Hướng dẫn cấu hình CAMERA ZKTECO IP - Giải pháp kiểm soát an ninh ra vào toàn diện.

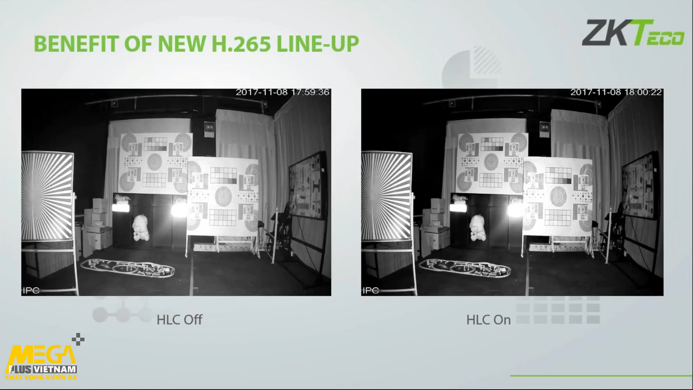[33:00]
the the cameras uh which means that i can i can use it better for your vehicle entrances where i have problems with uh cars light shining at night we also have a defog option so as you can see yeah with defog off i cannot really see through the the fog and the glare with